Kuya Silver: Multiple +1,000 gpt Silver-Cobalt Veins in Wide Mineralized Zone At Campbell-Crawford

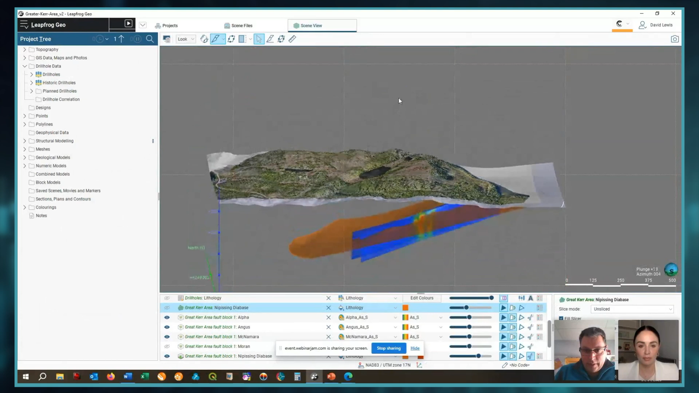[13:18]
um the red on surface was the the veins now this is
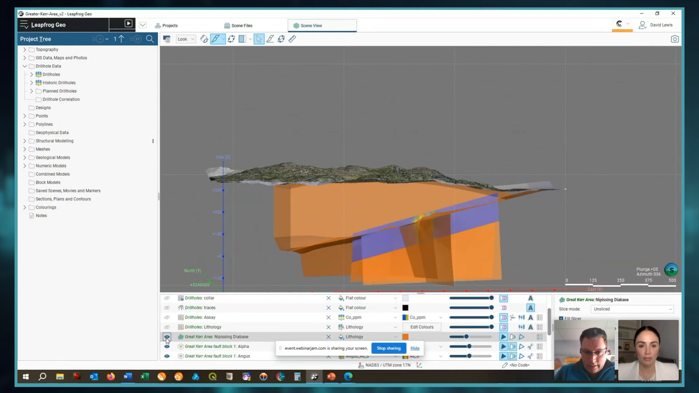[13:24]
the bulk of the nipsing diabase below and the veins on surface actually match up with these ones here and